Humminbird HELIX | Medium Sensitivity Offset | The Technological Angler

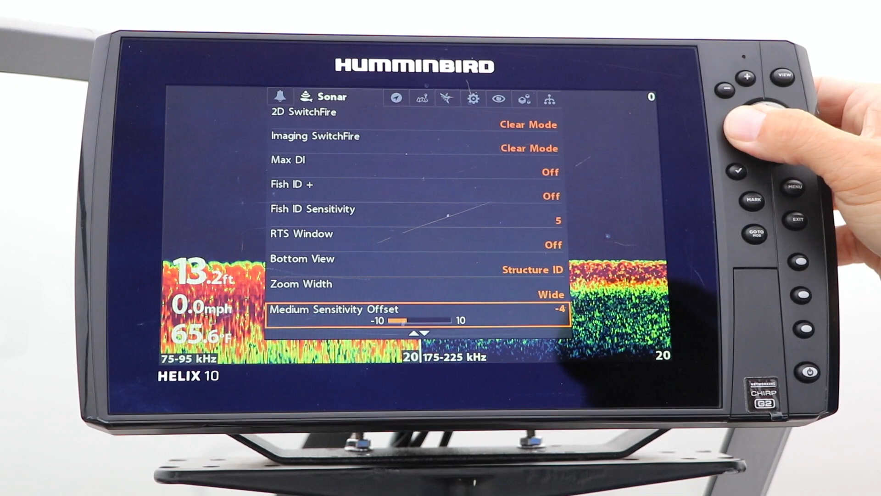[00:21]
On screen: depth 13.2 ft, speed 0.0 mph
sensitivity of your medium frequency chirp range without impacting the sensitivity of your high frequency chirp range. Under the Sonar menu tab,
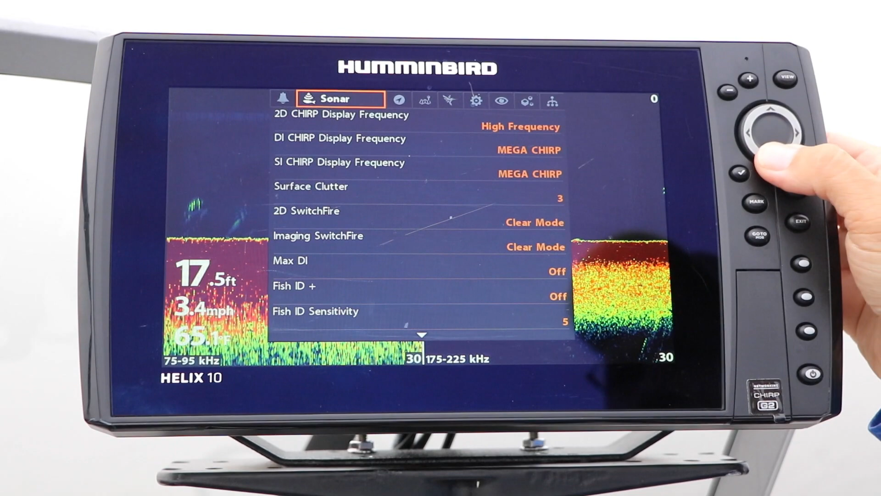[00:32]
On screen: depth 17.5 ft, speed 3.4 mph
select Medium Sensitivity Offset using the up and down arrow keys. Then, adjust the sensitivity of the medium frequency chirp range using the left and right arrow keys.
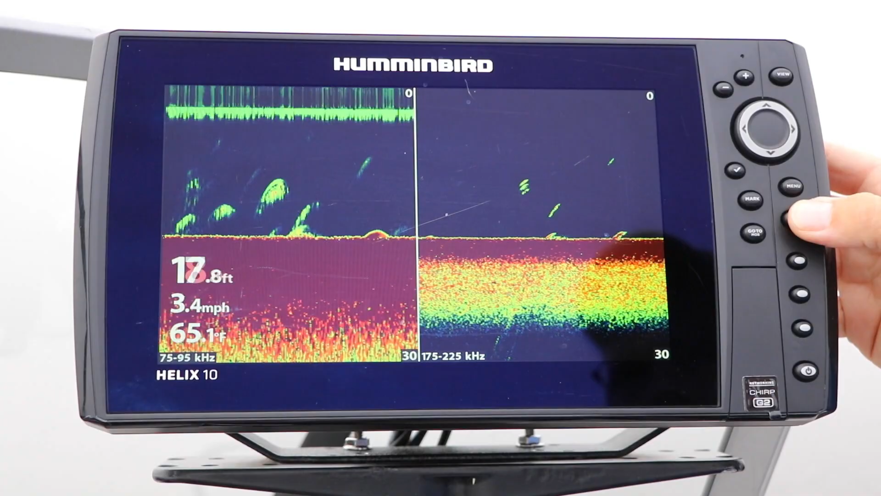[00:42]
On screen: depth 17.8 ft, speed 3.4 mph
Adjusting your medium frequency sensitivity is often most useful when both 2D frequencies are displayed at the same time. Here, increasing or decreasing your medium frequency sensitivity will provide more, or less, detail about the sonar returns that are within the wider medium frequency sonar beam.